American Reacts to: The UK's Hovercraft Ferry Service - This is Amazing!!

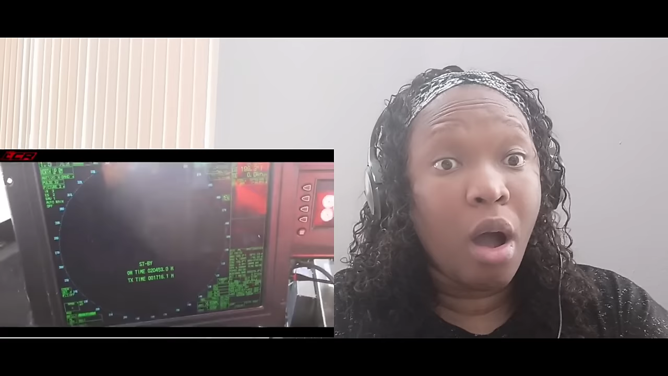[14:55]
turn that off and you can see what you can see right here there's a man on the end of the pier